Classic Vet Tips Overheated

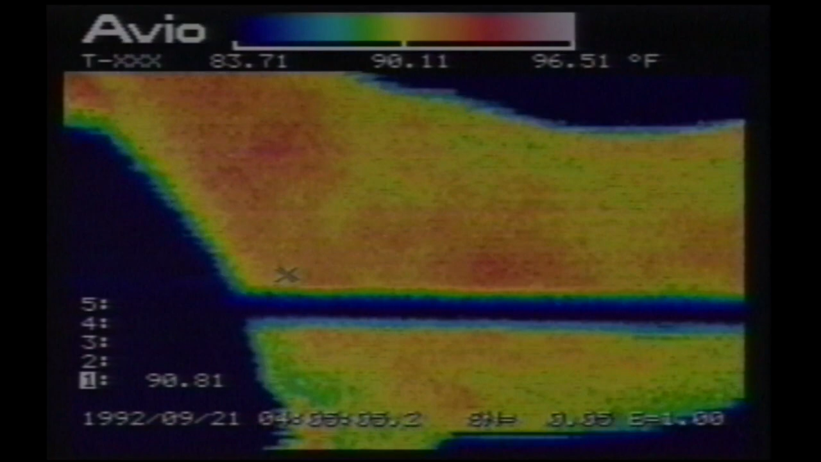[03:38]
On screen: scale top 96.51°F, scale bottom 83.71°F
So the infrared camera we're using to evaluate the effect
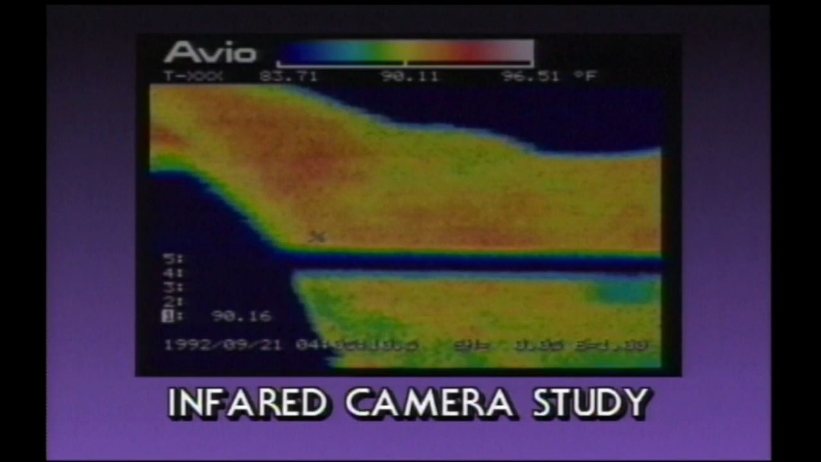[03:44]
On screen: scale top 96.51°F, scale bottom 83.71°F
of different ways of cooling your horse out is a very sensitive test, and it just is a help for us to see how effective the efforts of the people to put water on the legs,
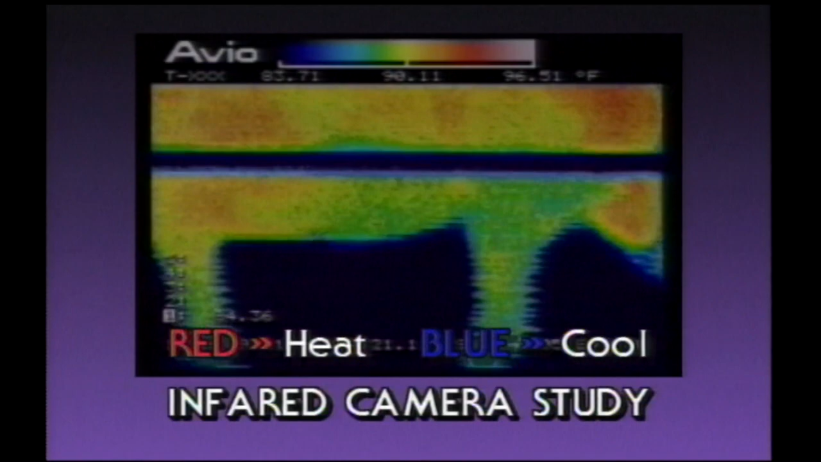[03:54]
On screen: scale top 96.51°F, scale bottom 83.71°F
put alcohol on the legs, with and without a breeze.
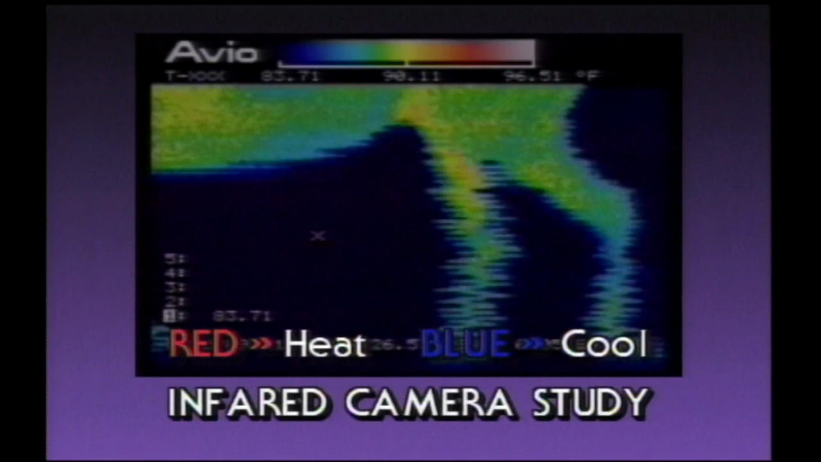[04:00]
On screen: scale top 96.51°F, scale bottom 83.71°F
So, you know, the difference of a fan versus no fan. The areas that get hot are over the major muscle masses.
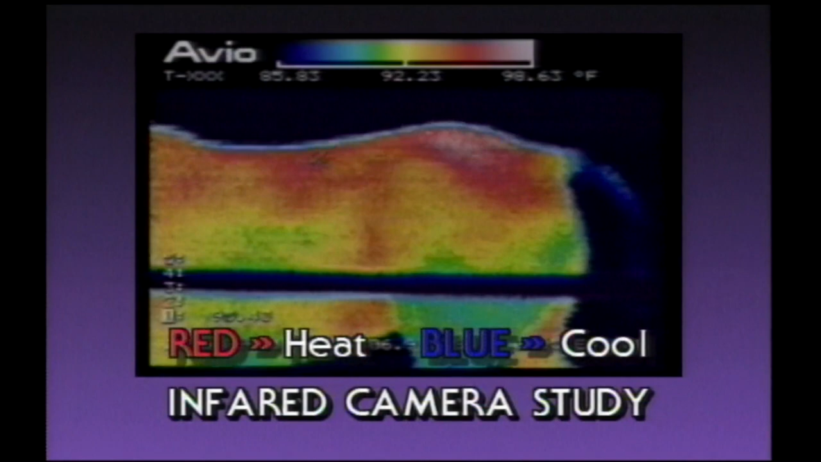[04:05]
On screen: scale top 98.63°F, scale bottom 85.83°F
Those areas heat up first. The extremities stay more cool because there's no heat producer underneath the extremities,
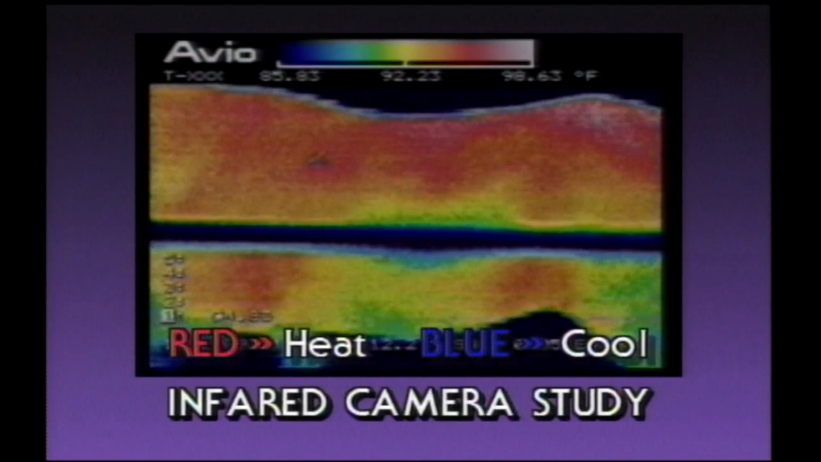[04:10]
On screen: scale top 98.63°F, scale bottom 85.83°F
and you've got the skin, which is the cooling surface where the evaporation takes place. So the major heat builds up over the muscles, and in case of outside,
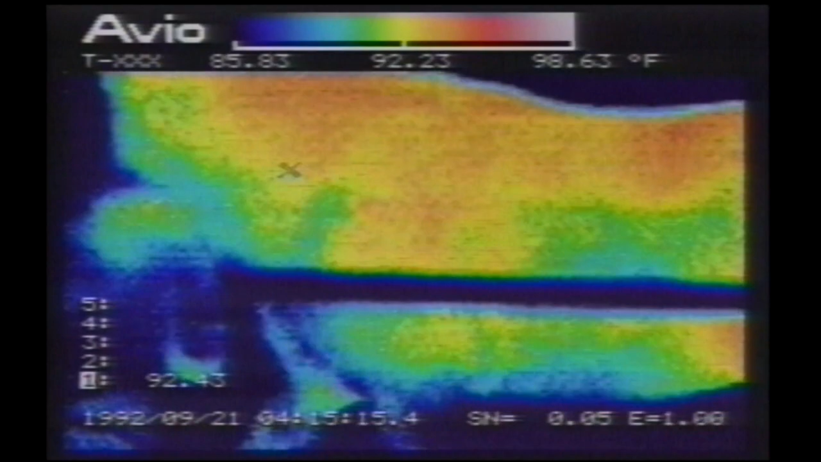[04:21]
On screen: scale top 98.63°F, scale bottom 85.83°F
a breeze will cool a horse much quicker than if there's no breeze at all.